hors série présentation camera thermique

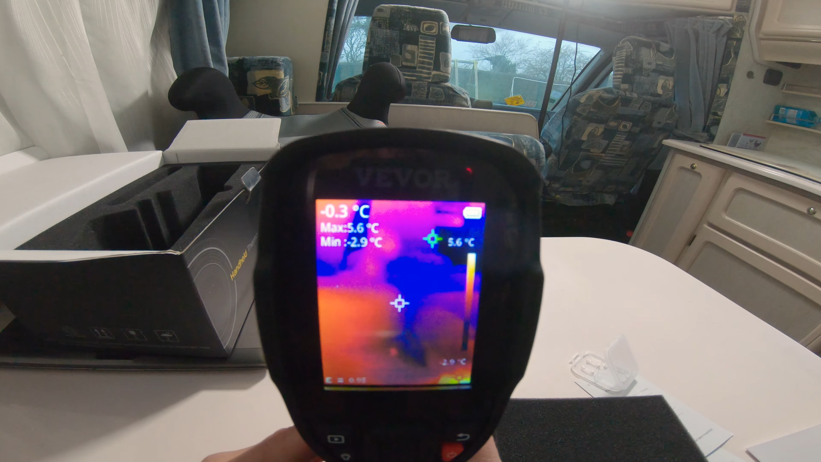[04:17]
On screen: spot -0.3°C, max 5.6°C, min -2.9°C
donc voilà la caméra thermique qui est allumée et qui est fonctionnelle donc quelle information est ce qu'on va avoir sur l'écran haut à droite on va voir le niveau de batterie à droite on a le
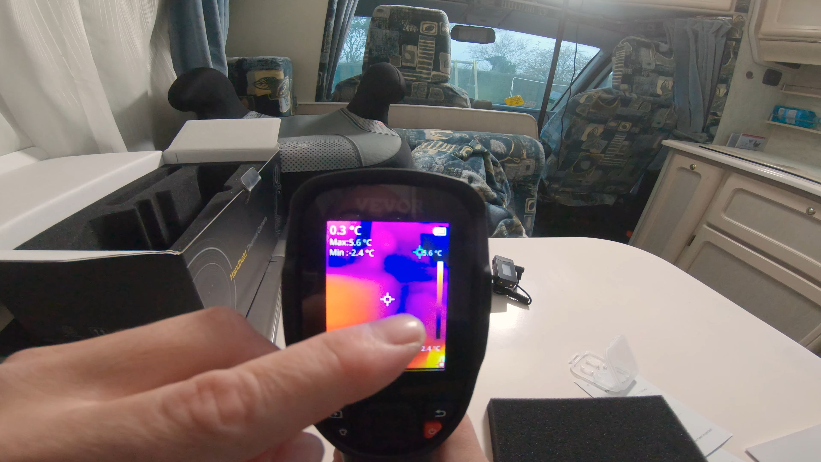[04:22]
On screen: spot 0.3°C, max 5.6°C, min -2.4°C
bar graph jaune c'est le plus chaud bleu c'est le plus froid et des températures oui parce que c'est pas parce que c'est jaune que c'est forcément très chaud là vous voyez que le plus chaud ça correspond à 6,6
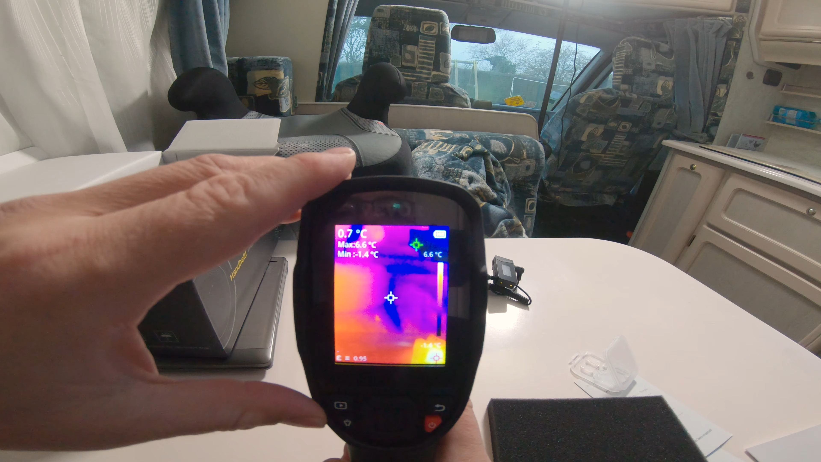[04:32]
On screen: max 6.6°C
degrés sur l'image et le plus froid c'est moins 1,8 degrés
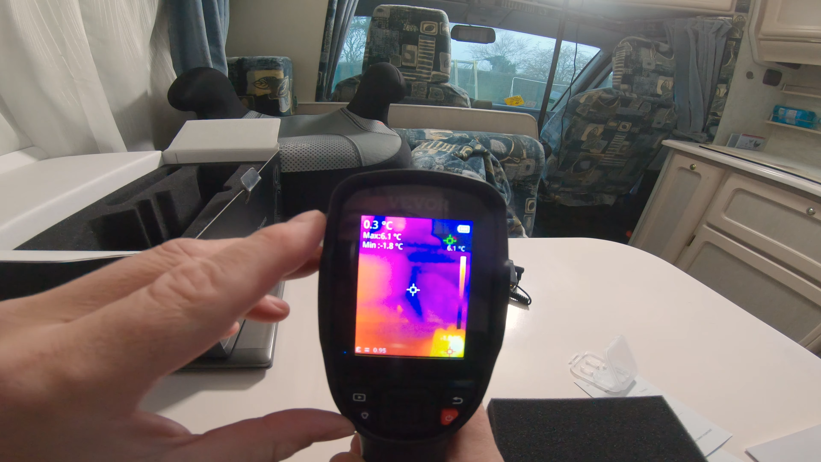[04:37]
On screen: spot 0.3°C, max 6.1°C
à gauche qu'est ce qu'on a en haut à gauche on a une température là qui bouge un petit peu c'est la température de quoi et bien c'est la température de la cible là au milieu c'est la température que vous avez en ce point là et à côté max 6,8 mine moins 09 et bien c'est la température
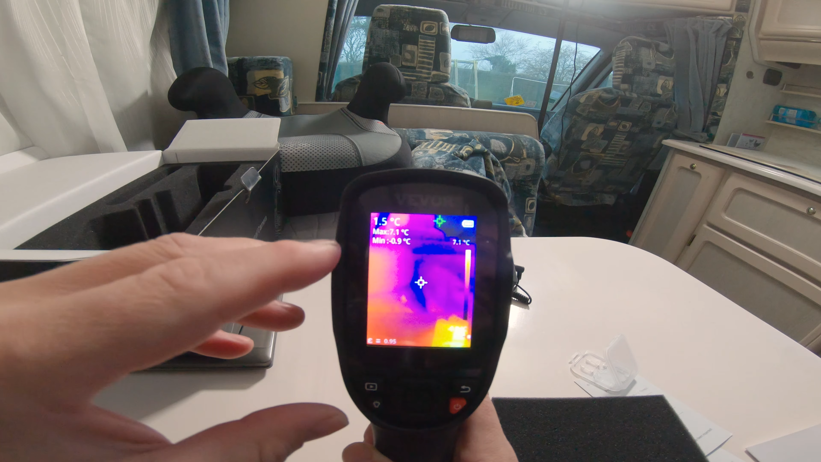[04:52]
On screen: spot 1.5°C, max 7.1°C, min -0.9°C
maximale et minimale sur la photo là vous pouvez voir une cible verte c'est l'endroit qui est le plus froid actuellement et la cible rouge qui se déplace en bas et bien c'est l'endroit qui est le plus chaud sur l'image en bas à gauche vous avez un espèce de e avec 0,95 en fait c'est un coefficient qu'il faut changer suivant et bien le matériau sur lequel vous
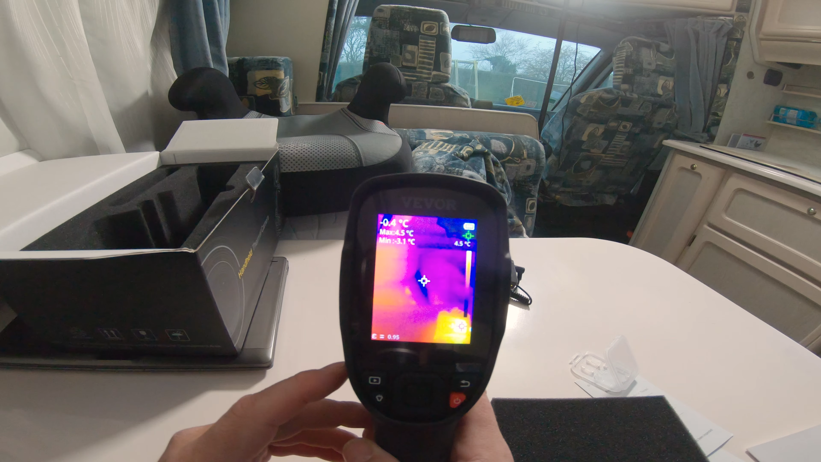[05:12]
On screen: spot -0.4°C, scale top 4.5°C
regardez la température j'ai laissé à 0,95 mais tout est expliqué dans le mode d'emploi si jamais vous voulez faire une photo c'est très simple vous avez la petite gâchette là vous appuyez dessus et là voilà
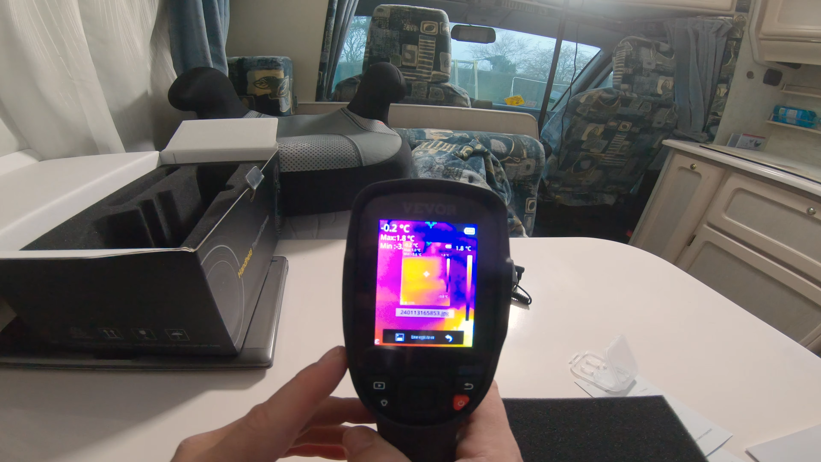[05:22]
ça vous demande enregistrer ou passer tac on va faire enregistrer et voilà la photo est sauvegardée et si jamais vous voulez retrouver des photos qui ont été prises vous appuyez sur le bouton lecture
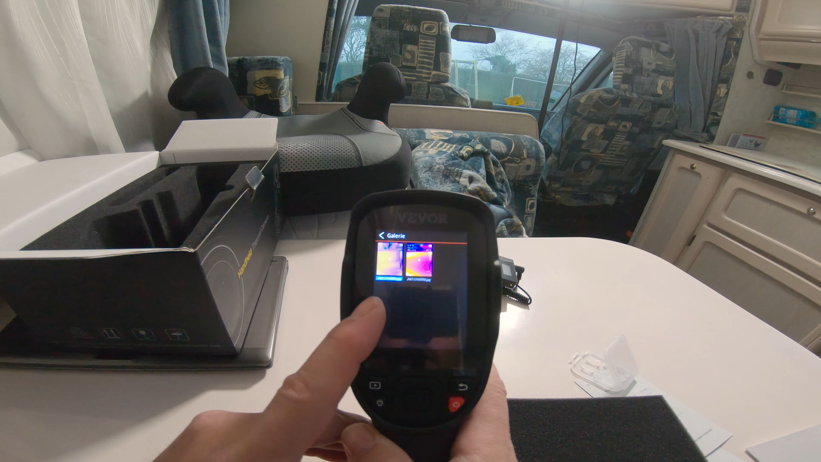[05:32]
là et vous retrouvez les photos que vous avez pu prendre précédemment bouton retour pour le retour voilà et l'autre bouton là ça c'est quoi et bien c'est tout simplement pour allumer ou éteindre la
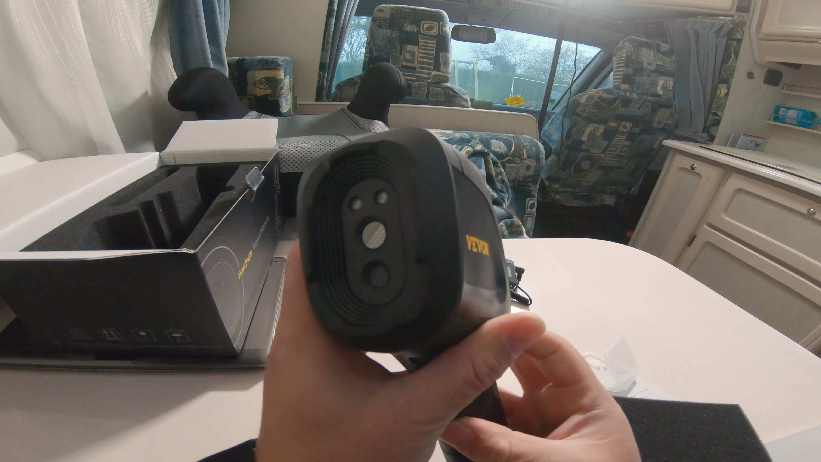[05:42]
lumière des petites leds devant voilà ça peut être pas mal si on est dans un endroit un petit peu sombre un an des combles ou un truc comme ça au niveau du réglage et bien ça va être assez simple là vous
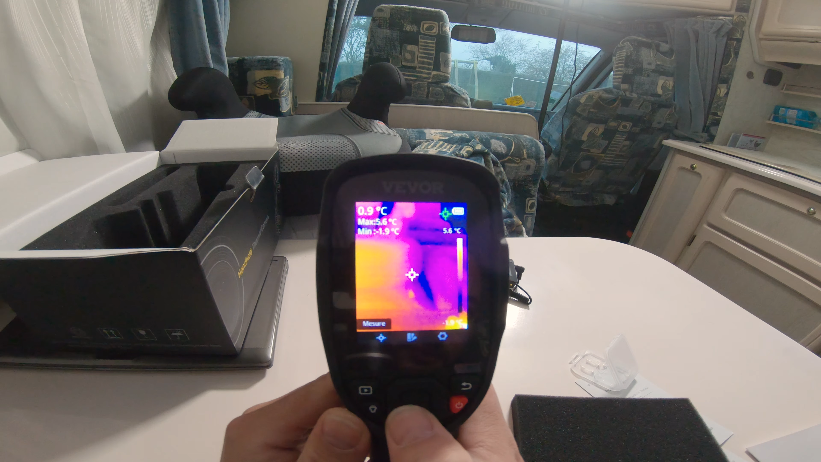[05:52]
On screen: spot 0.9°C
avez un premier réglage mesure et bien c'est tout simplement pour activer ou désactiver les fameuses cibles que l'on peut voir à l'écran je désactive toutes les cibles mais si on veut que la cible centrale et bien
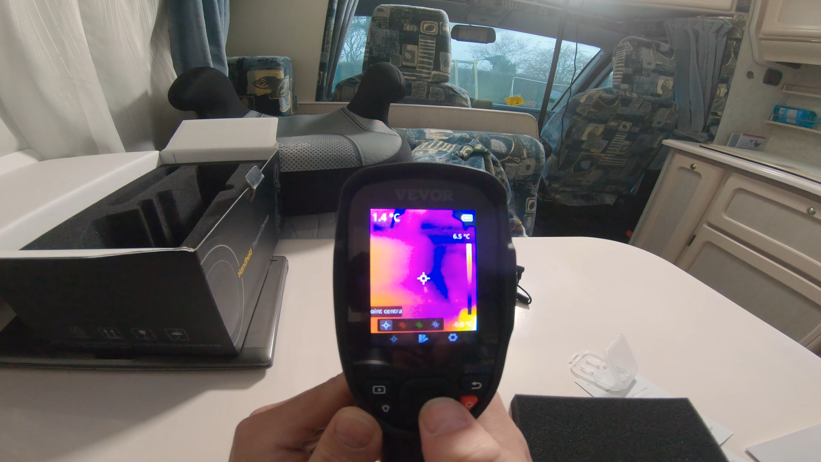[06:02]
On screen: scale top 6.5°C
on peut choisir de mettre que la cible centrale ce qui nous intéresse si c'est le point le plus chaud et bien on peut activer la
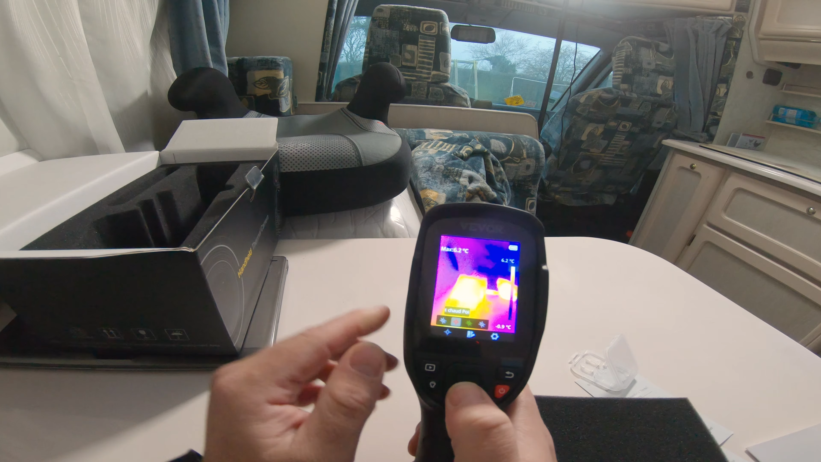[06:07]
cible du point le plus chaud voilà on choisit vraiment ce qu'on veut au moins je laisse tout comme ça
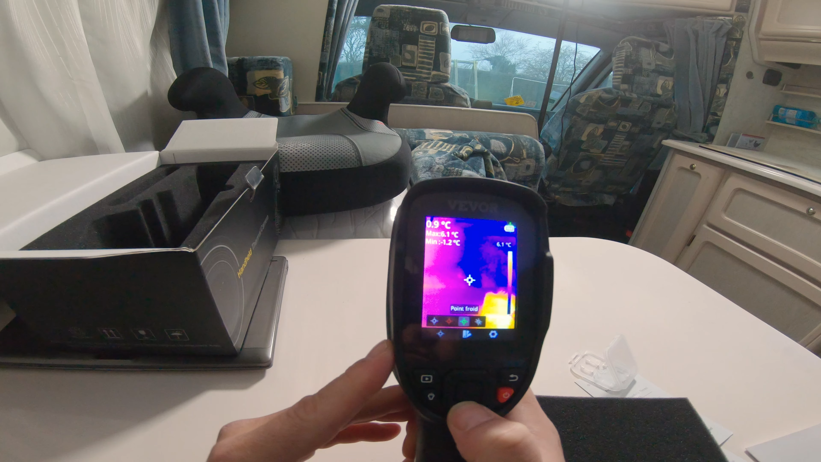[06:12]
voilà à côté et bien pseudo couleurs ça va changer le mode de
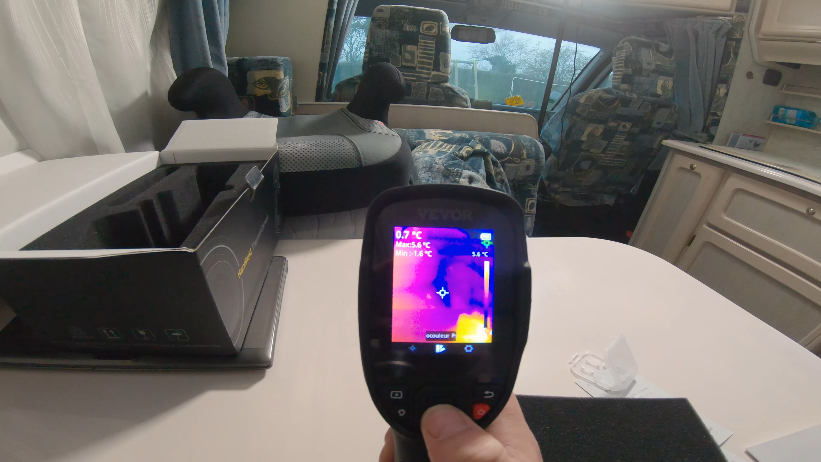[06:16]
On screen: spot 0.7°C
couleur 1 là vous avez bien du jaune au bleu mais vous pouvez aussi avoir
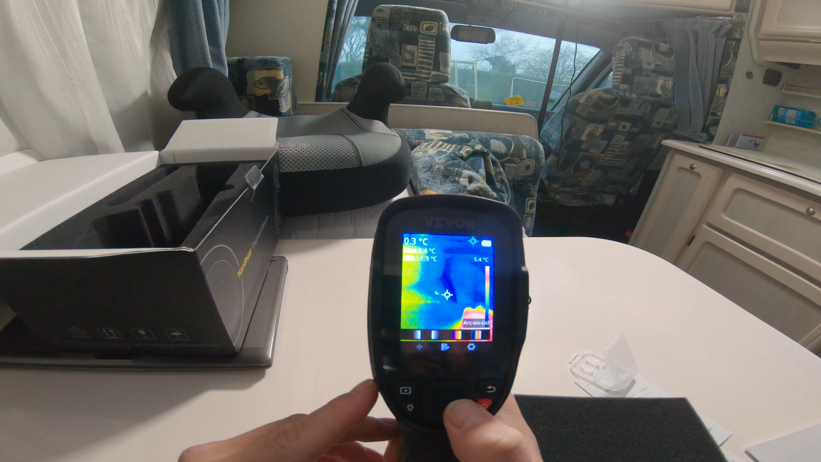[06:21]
et bien en arc-en-ciel c'est une autre gamme de couleurs ou noir et blanc voilà ou
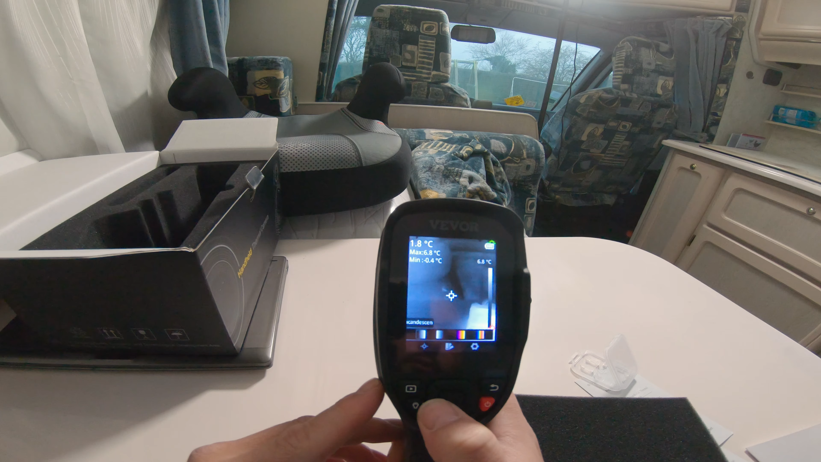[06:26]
On screen: spot 1.8°C, max 6.8°C, min -0.4°C, scale top 6.8°C
incandescent ça peut permettre de voir différemment et des fois ben voilà après ça dépend
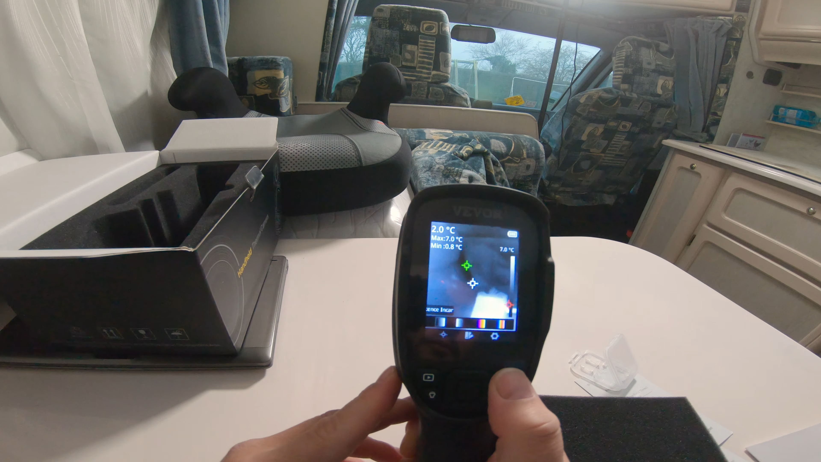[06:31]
On screen: spot 2.0°C, max 7.0°C, min -0.8°C, scale top 7.0°C
si on est daltonien on va peut-être préférer un petit peu incandescent que le mode de couleurs du jaune au bleu voilà c'est vraiment pour afficher vraiment différemment mais c'est vraiment les mêmes
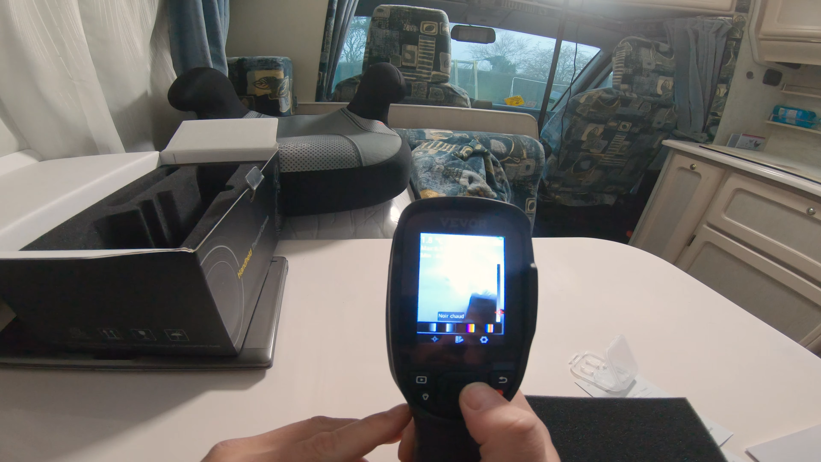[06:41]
informations que l'on va retrouver à l'écran sinon voilà et en plus à droite qu'est ce qu'on a réglages et bien c'est pour régler carrément toute la caméra thermique un long